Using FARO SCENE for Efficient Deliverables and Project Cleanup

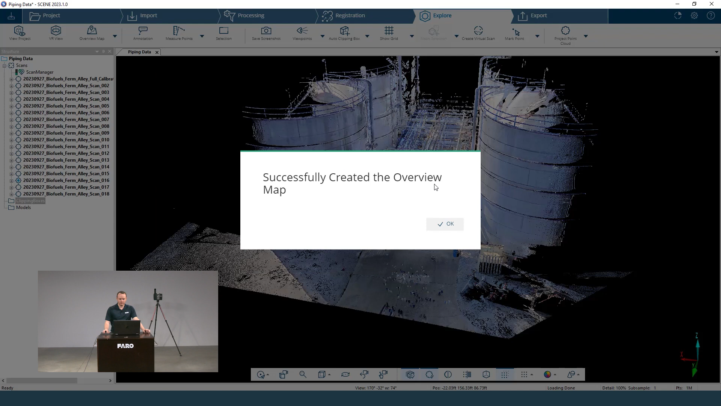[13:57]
I just click on that and look at this. You can see everything here. You can see the scan locations, what it actually got in this area, and it's only from a top view. So if I wanted to, I could click in on this area right here on this scan.
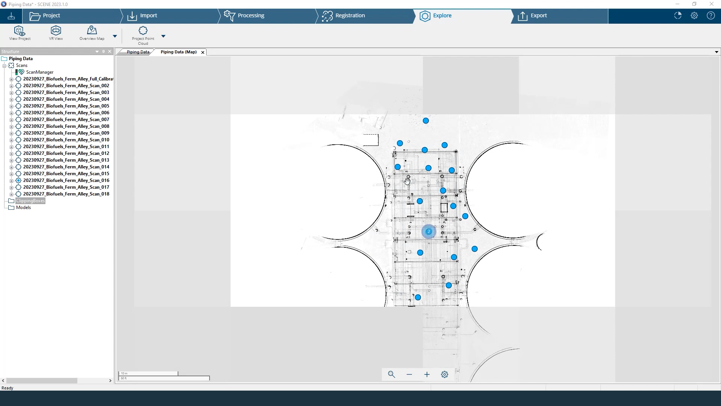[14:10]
And I can go to the 3D view, the quick view, or the planar view just by clicking on these. So a really useful tool when you're navigating or presenting to a group of people.
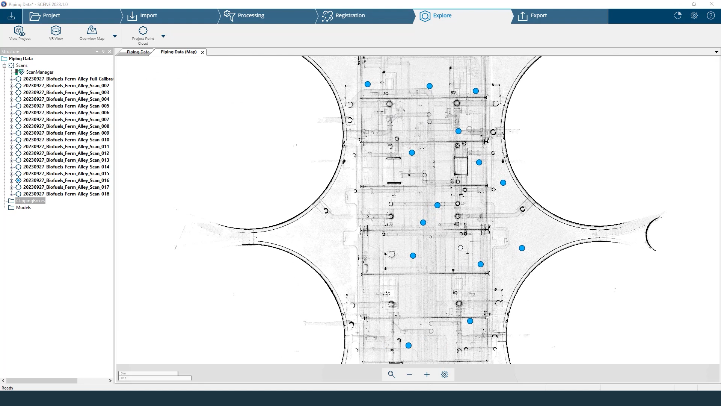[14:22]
And with this, if you go to export,
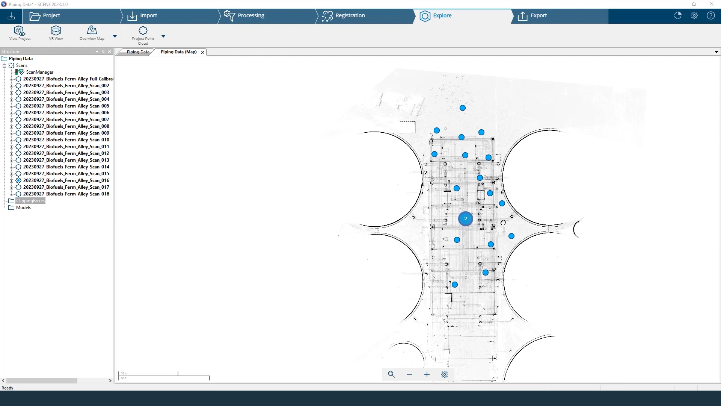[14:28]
you can actually export this overview map as a TIFF or a DXF file. Now, this is not scaled yet to the drawing that you'd be doing. So you would have to still bring in some information there.
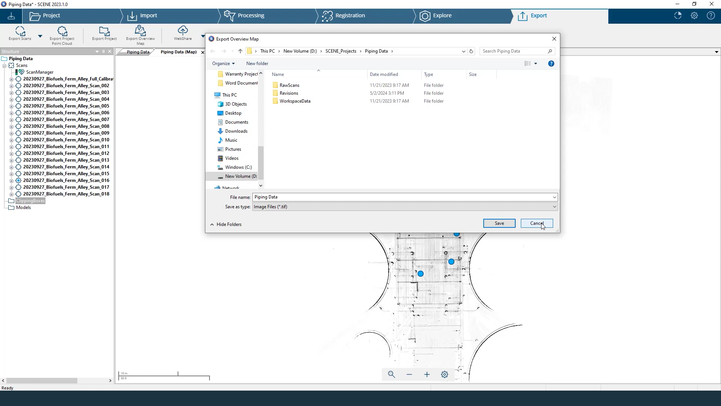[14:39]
And we're just going to go back to here. So that overview map is a very good tool.
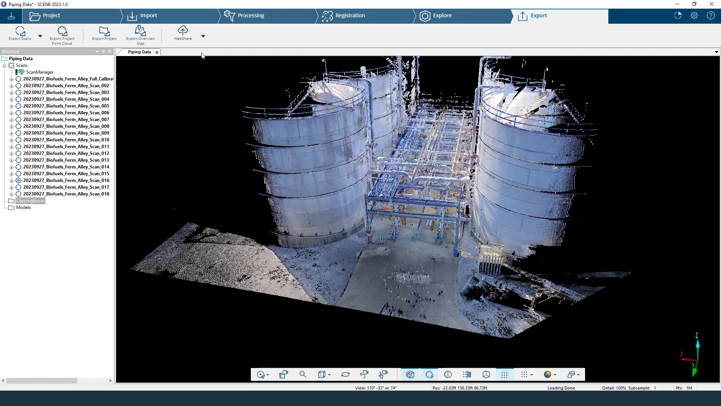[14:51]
Last thing we're going to talk about here is the fly through. So this fly through is going to allow you to make a video with this project point cloud. Since it's all pretty, we're going to make a video that looks really, really nice.
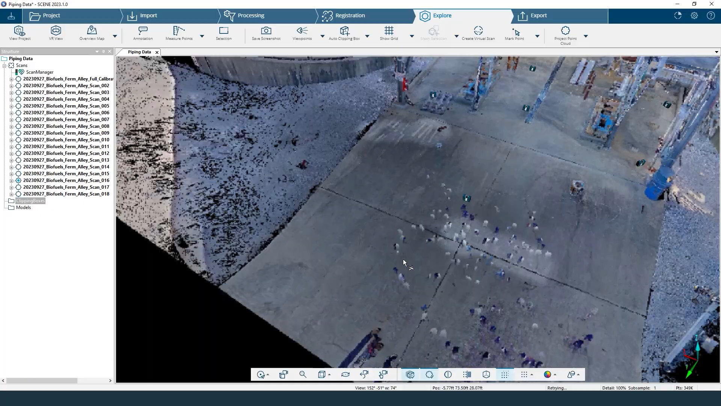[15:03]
And it's just as if we're walking through this plant. So here, I'm going to get in my initial position. Switch to the walk mode. This allows me to look down and press W, and I will maintain my height.
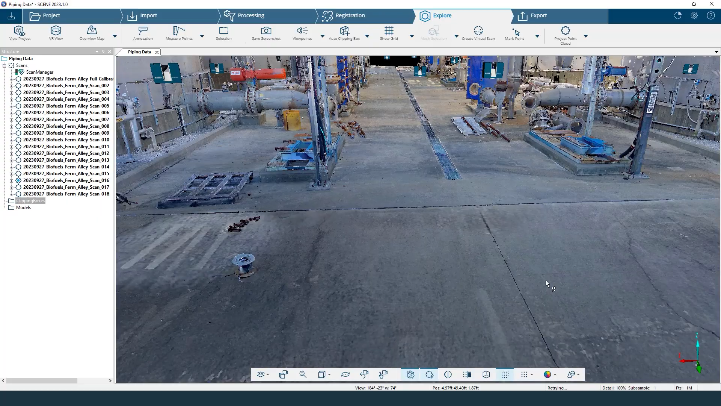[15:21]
So this is very nice for making the walk through nice and smooth. Now, once I get to my initial spot that I want to start the fly through at, I can click on viewpoints and click create. This is going to allow me to name my first viewpoint. I will just call this pipe one. So my first one. And right here, here it is over here. Now I'm going to just W through. Maybe I'll look at this pipe over here.
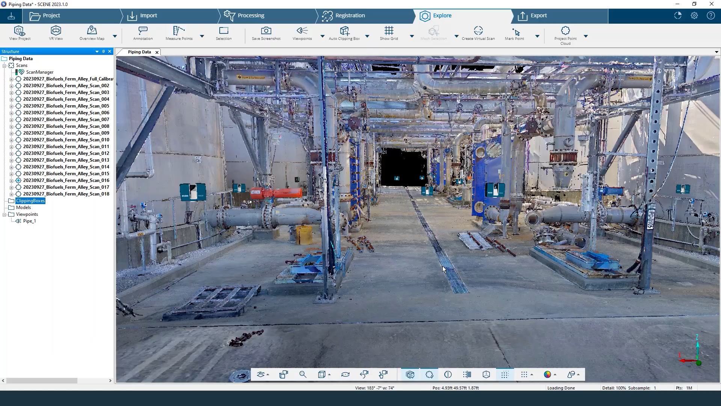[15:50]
Give me an idea of what I'm looking at. And I'm going to click my viewpoint, create, and it automatically gives me pipe two. Now I'm going to, once again,
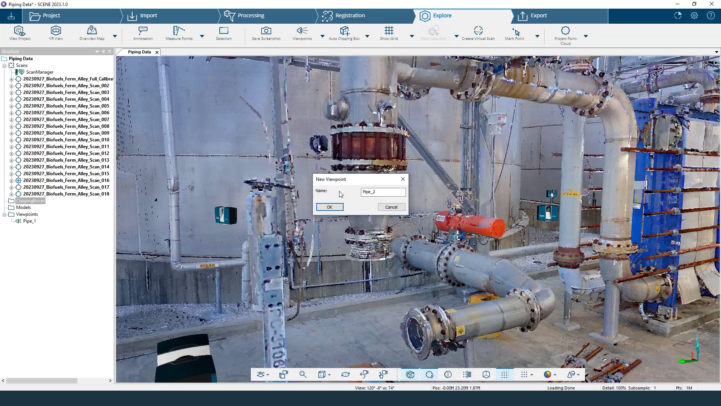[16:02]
look around this way, create another viewpoint, pipe three, and you kind of get the idea here. It's going to be very easy to create multiple views.
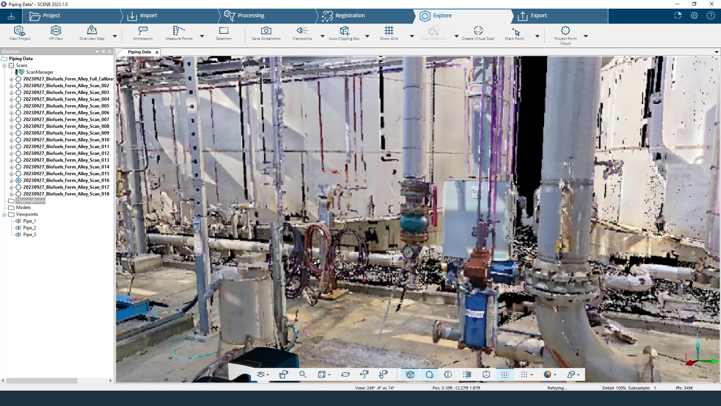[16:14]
You're just going to want to make sure if you are going around a corner or something, you kind of take a wide turn or else you may go through the point cloud.
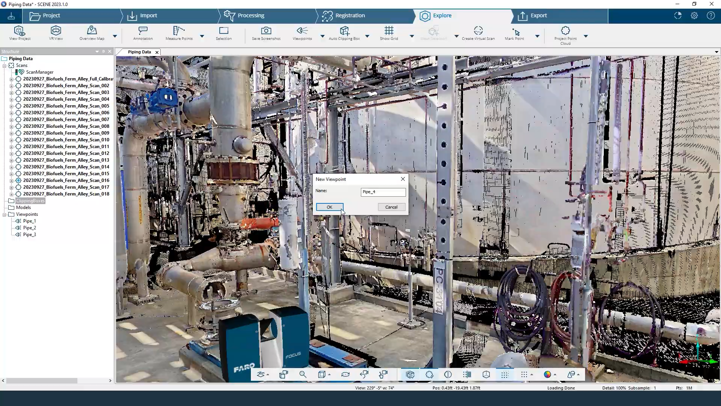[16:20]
So I'm just going to, once again, make my last one here, pipe five.
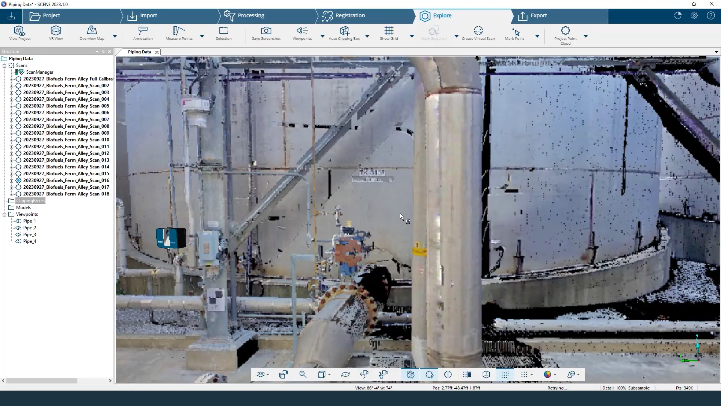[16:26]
So there's all my viewpoints. Very simple to make. Next, you're going to save. Of course, we like to save inside of scene to make sure we don't miss out on anything. And then there's this button up here that most people don't know about, this apps button. Clicking on this will bring up a new menu up here.
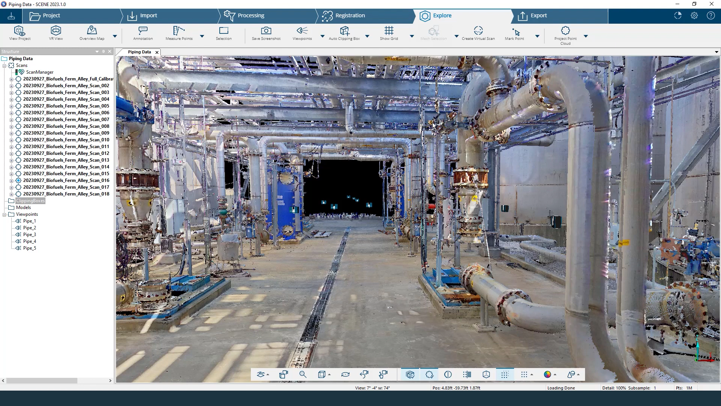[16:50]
And if you do not have the Video Pro app, just go into your apps over here, scroll down until you see it, and hit active. You should most likely have that there. Now that you've got that on your screen, you're going to say create new camera path.
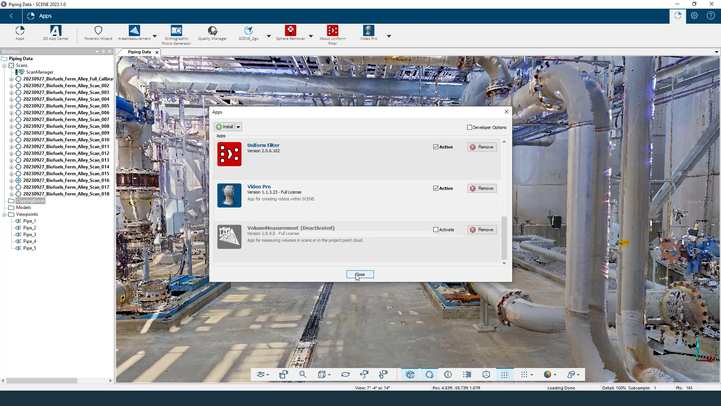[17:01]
And I'm able to just shift, click, and select all of my scans right here. And I'm just going to say add these over as my camera path viewpoints. Down here, I have the ability to interpolate my points. So it's going to move around but not go exactly where my points are that I've picked out. And I can preview the path just to make sure I'm not sliding into anything.
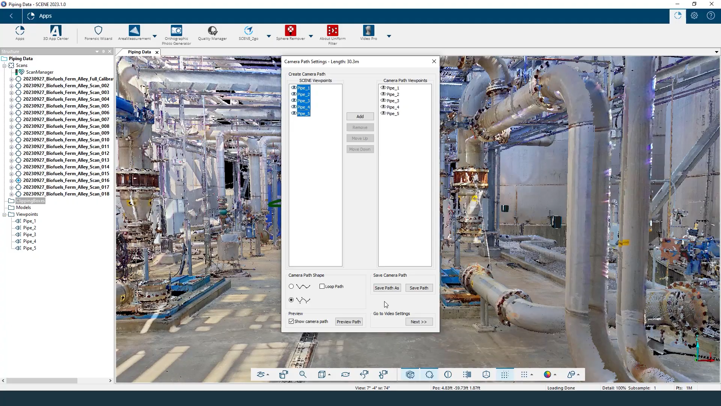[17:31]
So you can see right here, this is what it is going to look like. It's going to be a lot less choppy when we actually look at the data. But here we go,
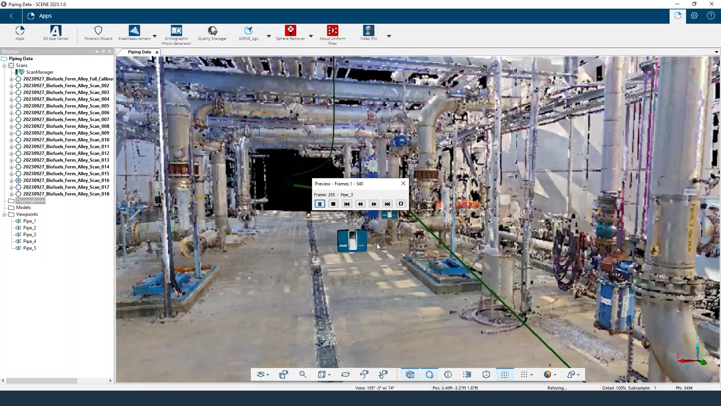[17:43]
we're going to look around and we'll look behind ourselves right there. So that is our video.